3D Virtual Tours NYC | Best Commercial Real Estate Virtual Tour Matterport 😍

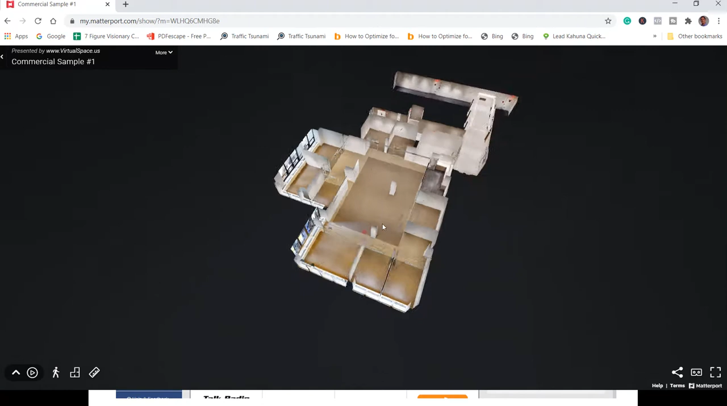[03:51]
different dimensions you can click and look at the floor plan and then right here on the lower left you can see measurement mode you can actually measure the space really ideal for your space planners
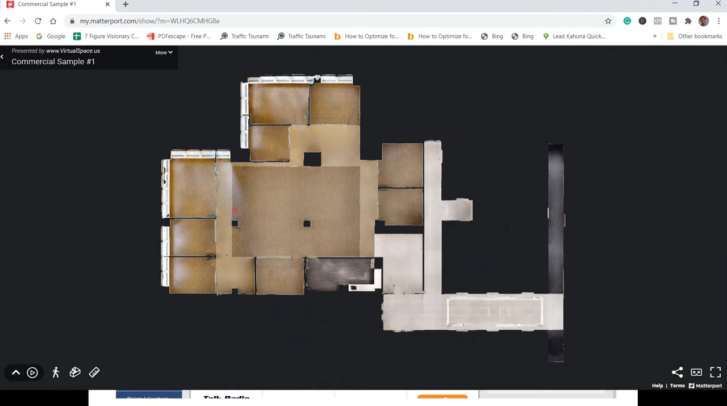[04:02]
architecture your furniture suppliers contractors anybody can see this it saves so much time it's so engaging and here's another one in with
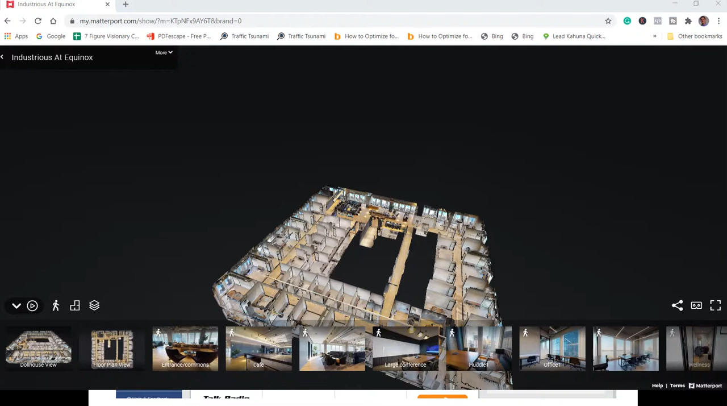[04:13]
a furnished space and you can see the same thing you can walk the space you can walk
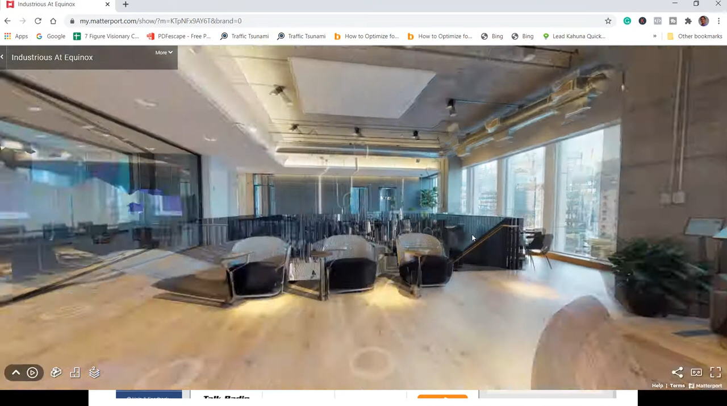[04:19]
through the entire space you can go down to a lower level you can walk around the entire space
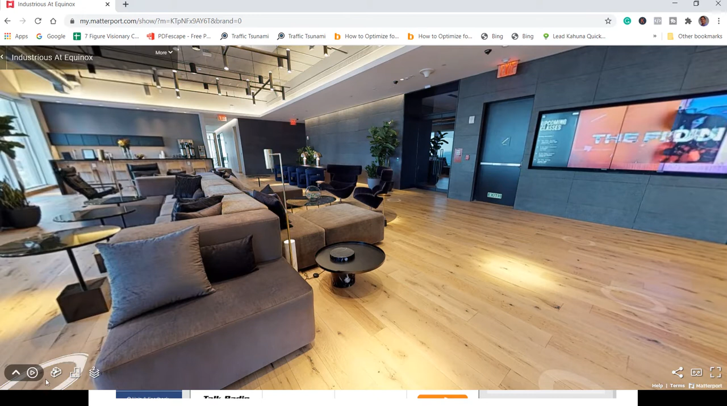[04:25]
and you can see what it looks like overhead you can get a lot of different perspectives
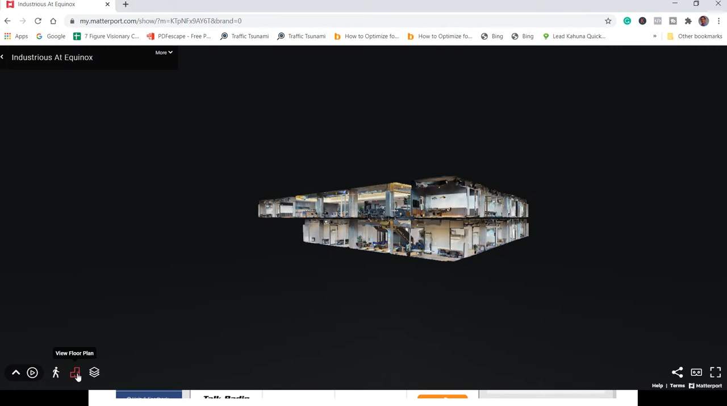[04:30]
and you can get actual floor plans and you you may you may be wondering what the